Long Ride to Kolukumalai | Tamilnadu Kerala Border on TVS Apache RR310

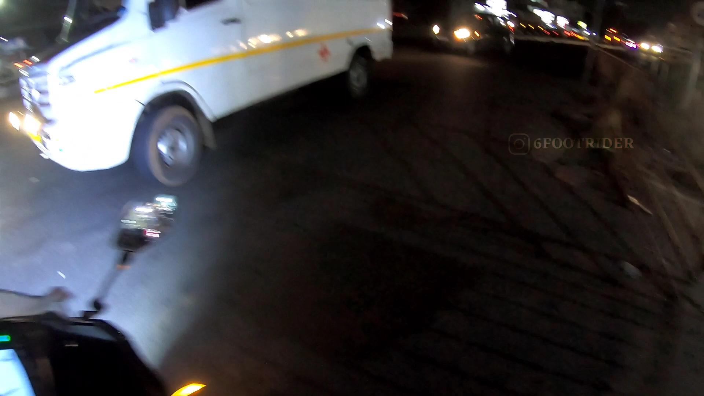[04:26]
ஸோ கொஞ்சம் தூரம் கழித்து கண்டினியூ பண்ணுறேன். ஸோ அந்த டிராஃபிக் ஜாமை கொஞ்சம் நான் வந்து வந்தாச்சு.
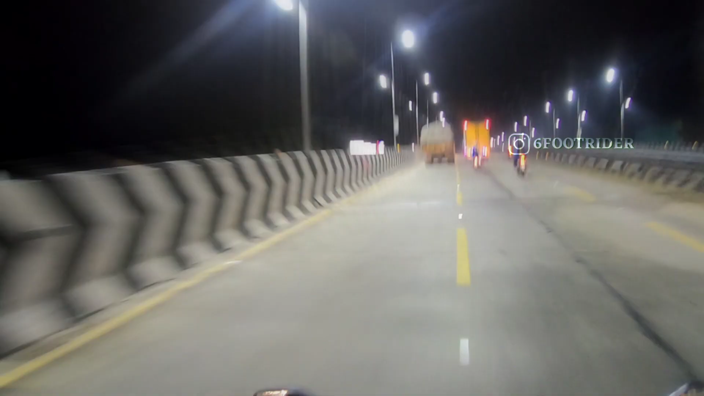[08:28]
ஃபைனலி இப்போ வந்து பார்த்திங்கன்னா கரெக்டாக வண்டலூரில் இருக்கும்.
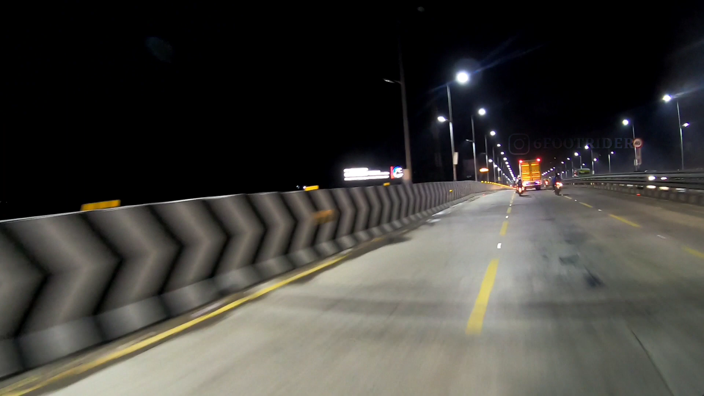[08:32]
ஸோ நம்ம படித்த காலேஜ் கிரசன்ட் இன்ஜினியரிங் காலேஜ் வேறு லெவலுங்க.
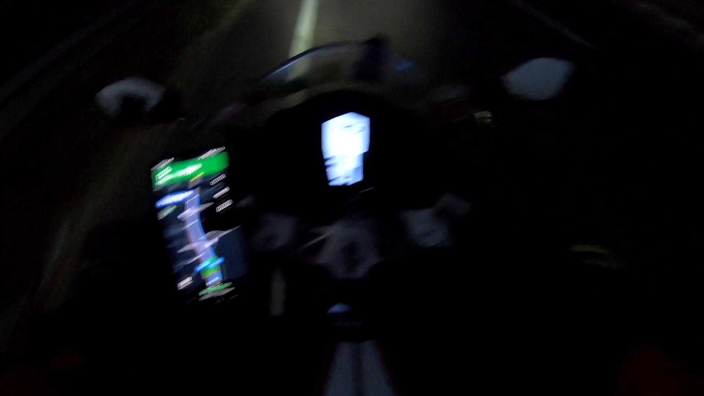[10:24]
சூரியநெல்லிக்கு வந்து போகக்கூடிய டைமிங்ஸ் பார்த்திங்கன்னா மார்னிங் 11 o'clock போய் ரீச் ஆகும்னு சொல்லிட்டு காட்டுது கூகுள் பயபுள்ள. கூகுள் பயபுள்ள நம்பலாமா? போவோம்.